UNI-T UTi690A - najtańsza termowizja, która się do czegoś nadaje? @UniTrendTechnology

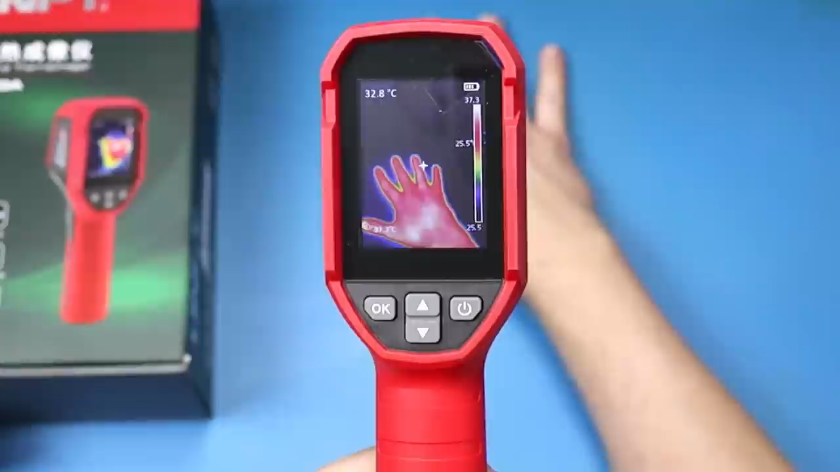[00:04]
On screen: spot 32.8°C
W zasadzie można powiedzieć, że nie, prawda? Tak. Dzisiaj się o tym przekonamy. Zapraszam na recenzję kamery termowizyjnej Unity UTI 690A.
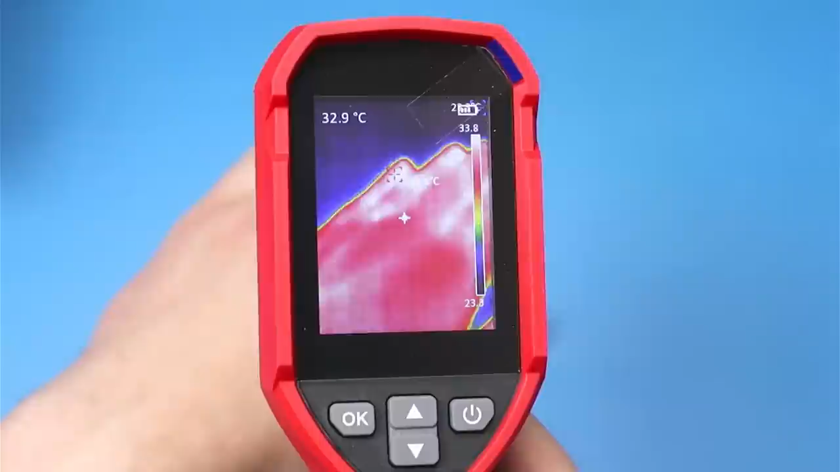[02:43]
On screen: spot 32.9°C
W kamerce występuje matryca bolometryczna, która jest chłodzona pasywnie, także na początku będzie się ona często kalibrować, możecie usłyszeć takie kliknięcie.
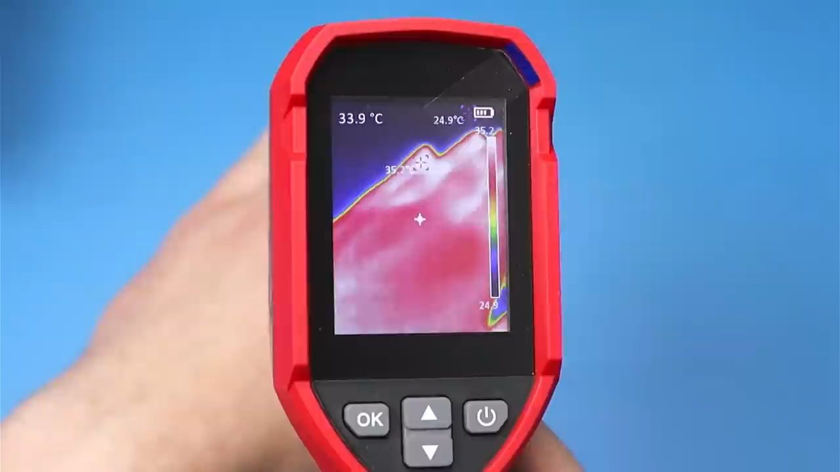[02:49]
On screen: spot 33.9°C
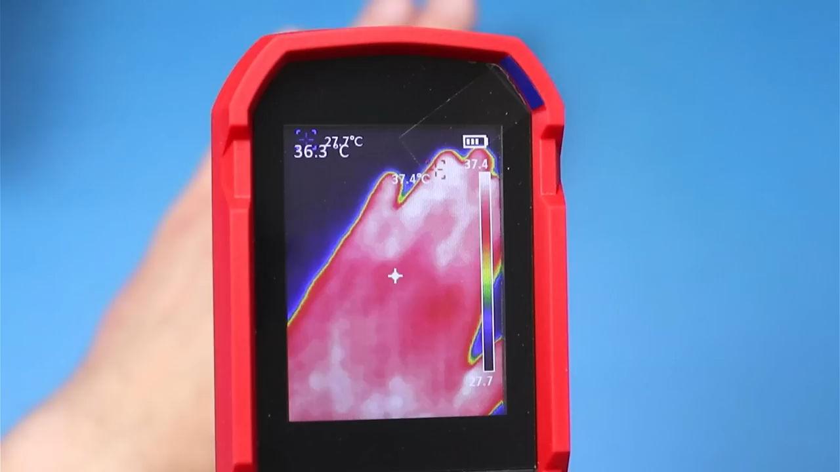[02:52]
On screen: spot 36.3°C, max 37.4°C, min 27.7°C
W miarę stabilizowania się temperatury wewnątrz obudowy, kamerka będzie się coraz rzadziej kalibrować. Co tu już można zobaczyć na pierwszy rzut oka?
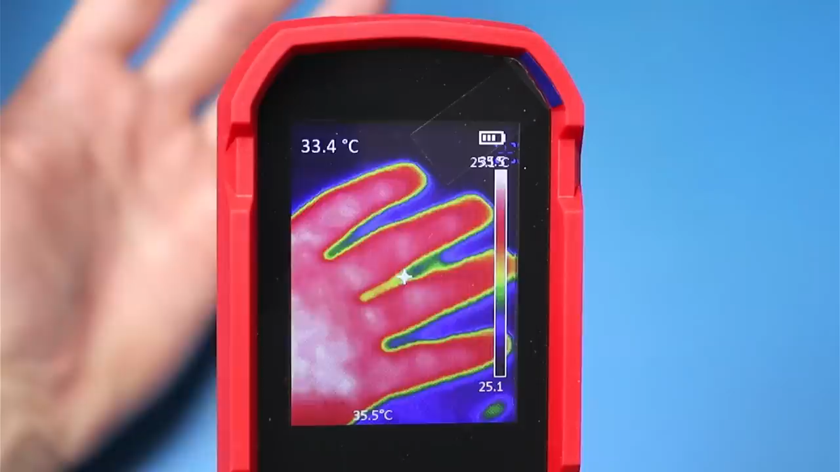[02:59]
On screen: spot 33.4°C
No na pewno mamy grubo poniżej tych 25 klatek, Myślę, że jest tutaj maksymalnie 15.
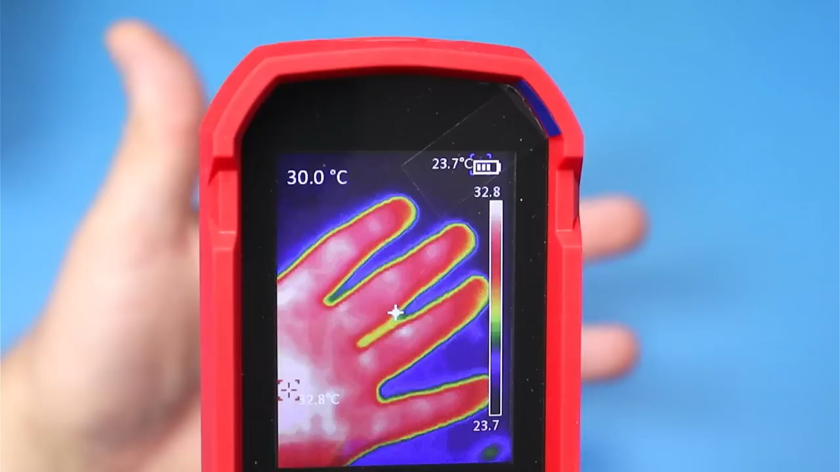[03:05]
On screen: spot 30.0°C
Jakość obrazu na wyświetlaczu jest całkiem spoko.
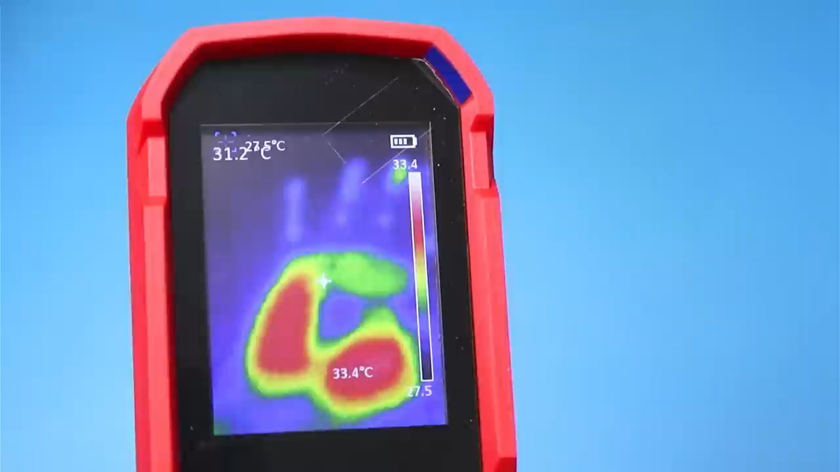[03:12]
On screen: max 33.4°C
Kamera ładnie rejestruje różnice temperatury. Zobaczmy co tam w menu.
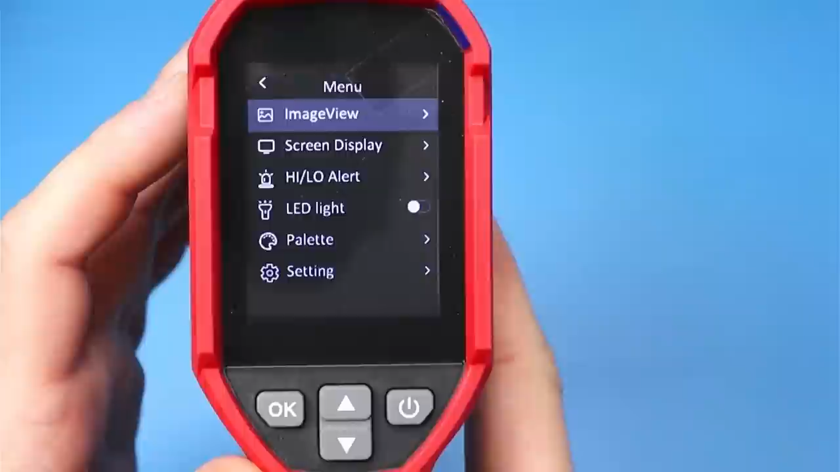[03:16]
Tu mamy przeglądarkę obrazów.
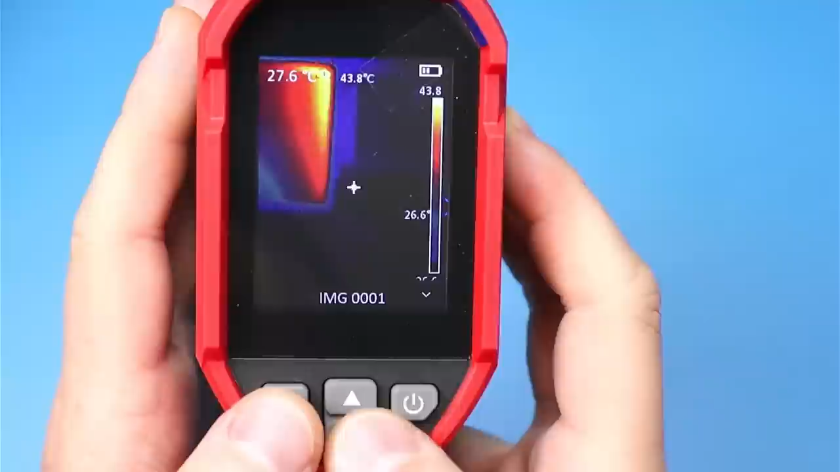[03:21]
On screen: spot 27.6°C, max 43.8°C
Bardzo prosta. Żeby nawigować musimy za każdym razem wychodzić do głównego folderu.
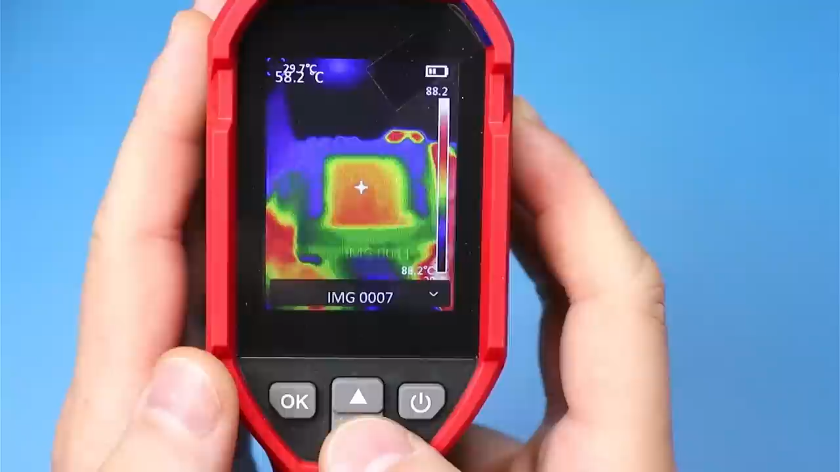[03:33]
On screen: spot 58.2°C
Widać, że razem z obrazkami zapisują się wskaźniki temperatury.
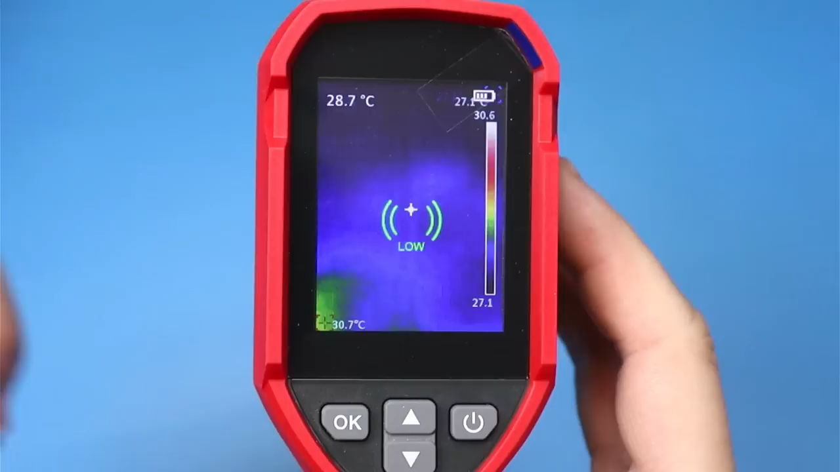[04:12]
On screen: spot 28.7°C
Jeszcze zobaczcie, miga się latarka przy okazji.
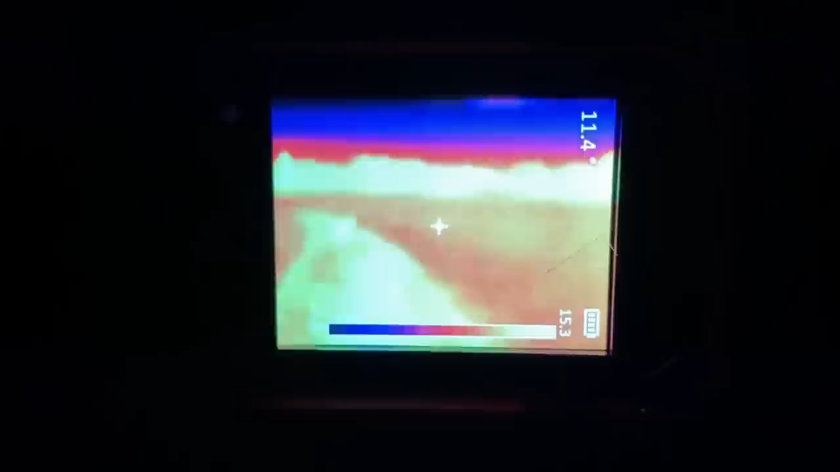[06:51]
Kamera rejestruje jest około 50 metrów.
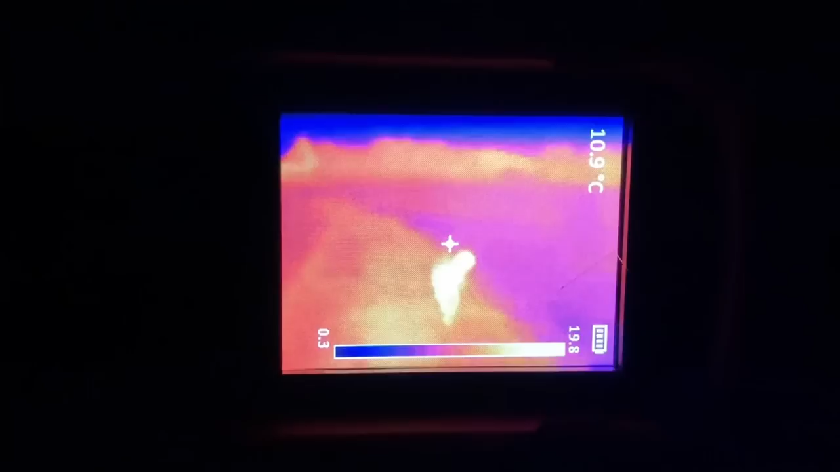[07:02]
On screen: spot 10.9°C
Był plan żeby iść do lasu ale niestety nie powiódł się bo niedaleko pojawiły się dziki.
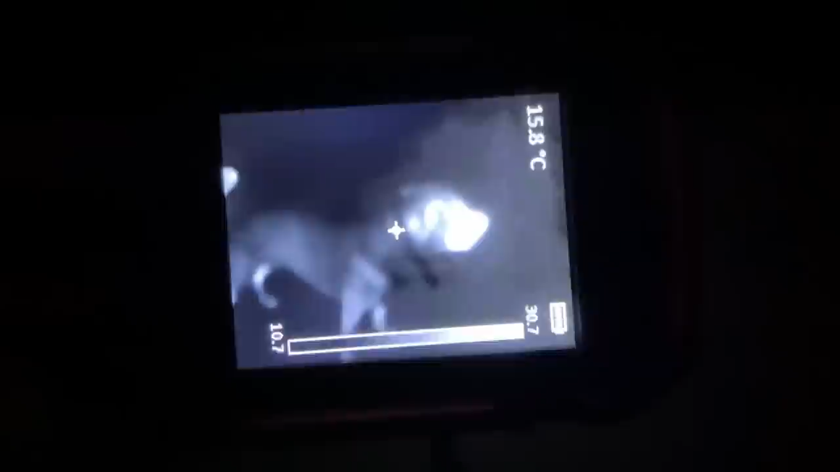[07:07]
On screen: spot 15.8°C
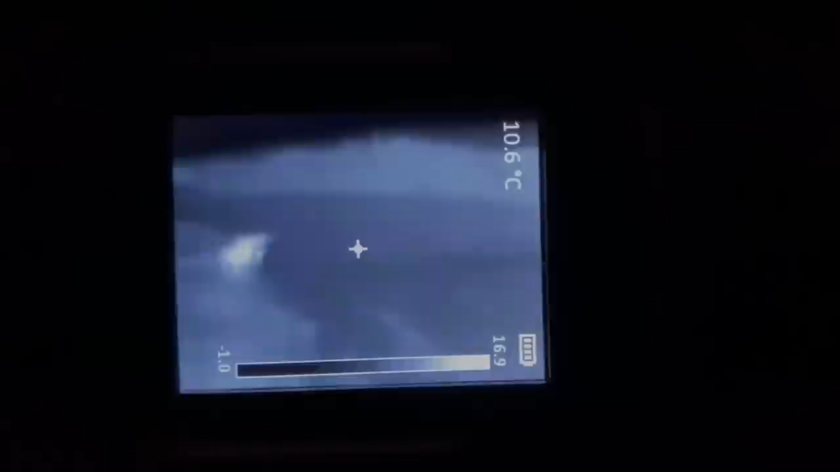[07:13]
On screen: spot 10.6°C
A tutaj kilka zdjęć budynków. Całkiem fajnie udało się zarejestrować nieocieplony fundament jak możecie zobaczyć.
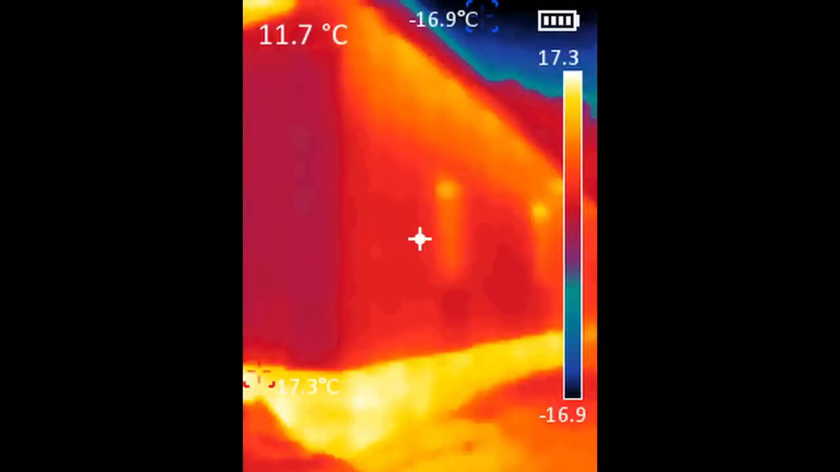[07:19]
On screen: spot 11.7°C, max 17.3°C, min -16.9°C
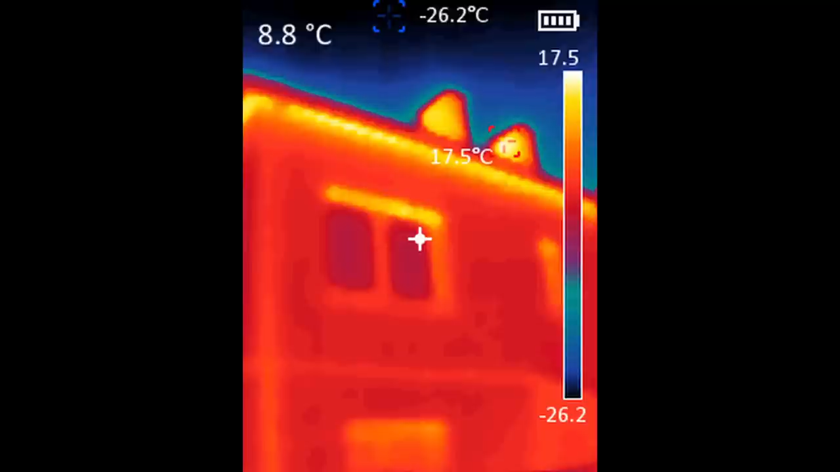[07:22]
On screen: spot 8.8°C, max 17.5°C, min -26.2°C
Tutaj trochę ciepła ucieka przez okna oraz przez nagrzany strych w ciągu dnia. Na tym zdjęciu jest dzwonek do drzwi.
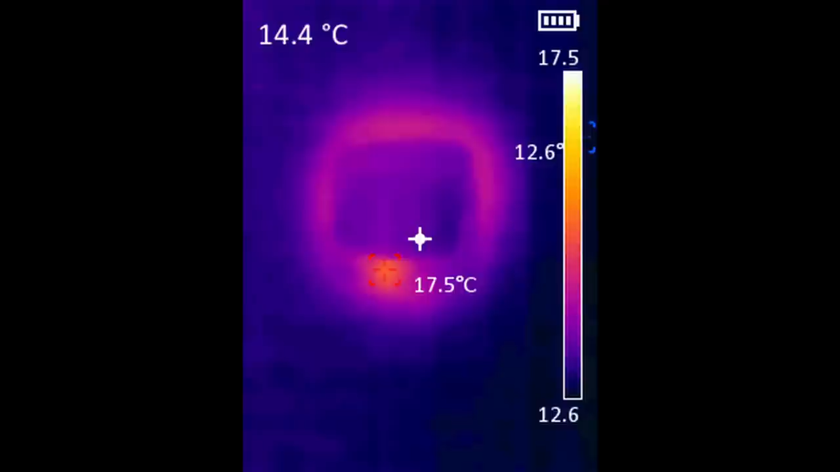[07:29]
Zobaczcie jak się nagrzał od neonówki. Tutaj takie zdjęcie samochodu stojącego w cieple.
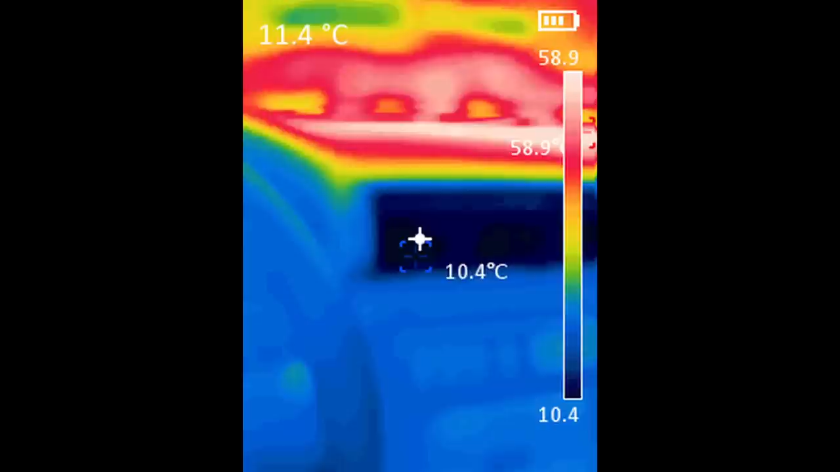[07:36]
No tutaj macie środek no i sprawdzanie klimatyzacji poprzez pomiar temperatury przy wylocie z kratki wentylacyjnej. Myślę, że jest jeszcze w miarę dobrym stanie.